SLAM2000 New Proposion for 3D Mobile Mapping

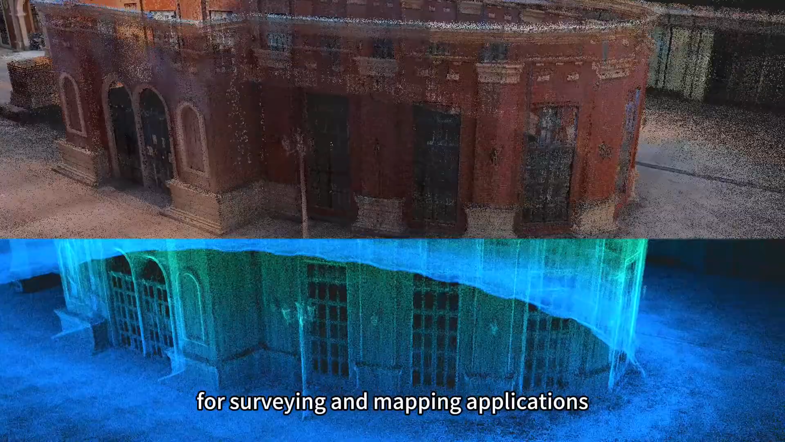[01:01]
The coloring algorithm is specially optimized for surveying and mapping applications, making the colored-point cloud clearer and more delicate.
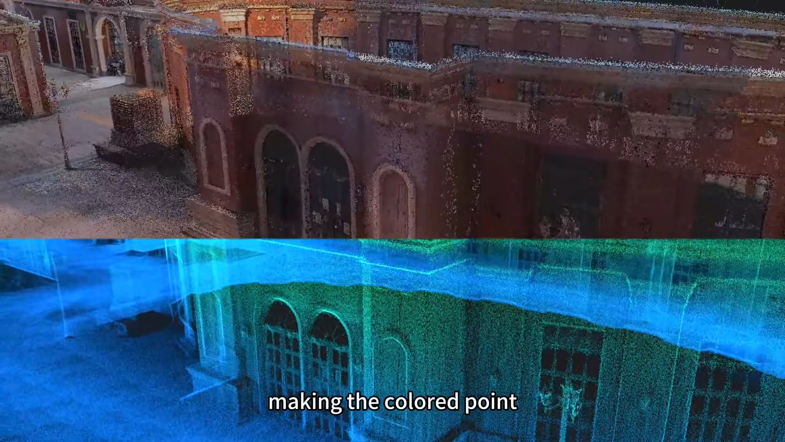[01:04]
The built-in high-precision inertial navigation unit effectively
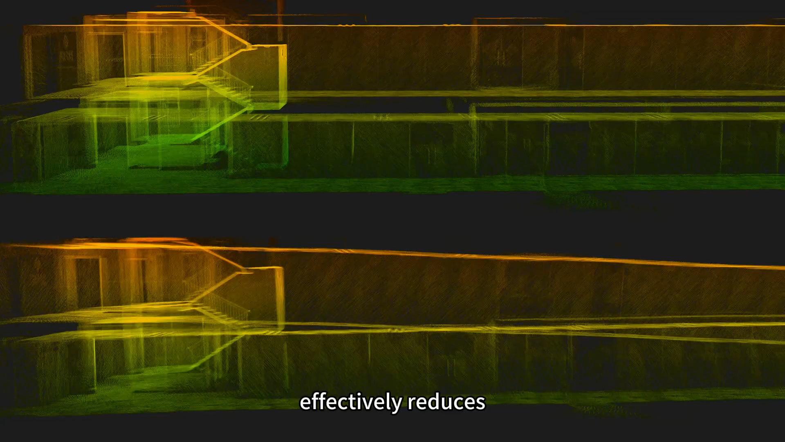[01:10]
reduces the accumulated errors during data acquisition.
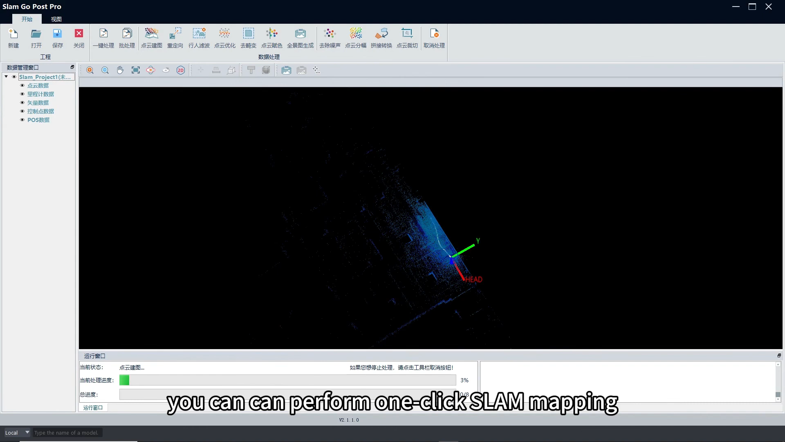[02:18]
coordinate conversion, point cloud coloring, and other functions.